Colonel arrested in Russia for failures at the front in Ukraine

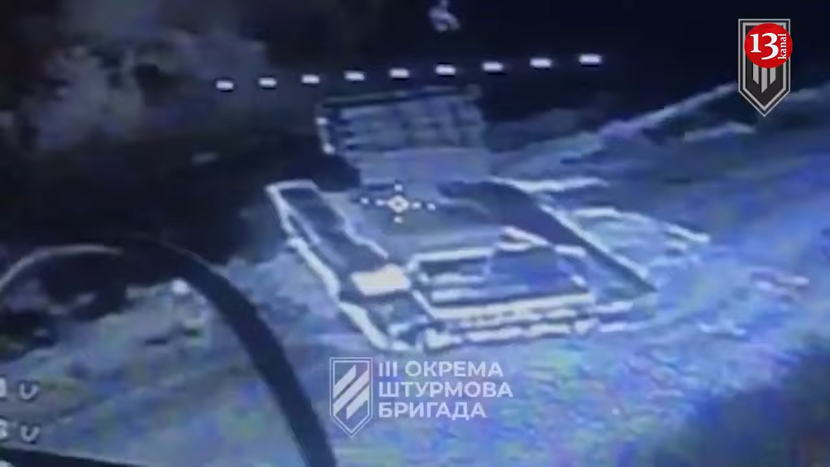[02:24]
However, as Forbes writes, after it was destroyed by a UAV strike,